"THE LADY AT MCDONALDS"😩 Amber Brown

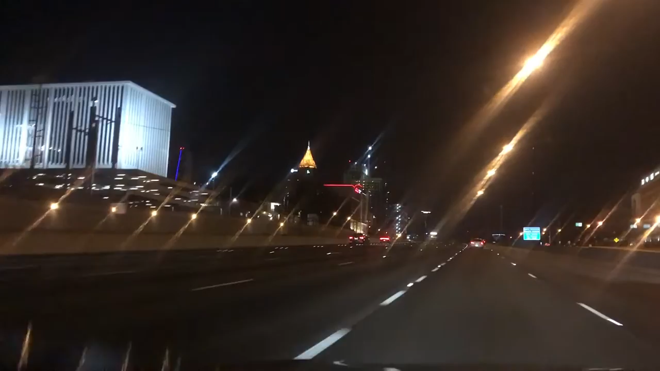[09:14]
so yeah I just wanted to show you guys the beautiful lights in Atlanta so yeah I thought I was gonna be able to prank my auntie with the ass